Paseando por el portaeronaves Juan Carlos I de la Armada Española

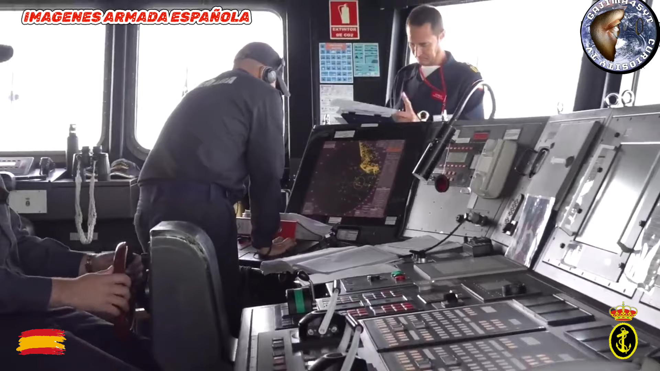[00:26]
Aquí es donde se reciben las órdenes de lo que es el cerebro del barco, el CEICE, el Centro de Información y Combate, tenemos cámaras FLIR,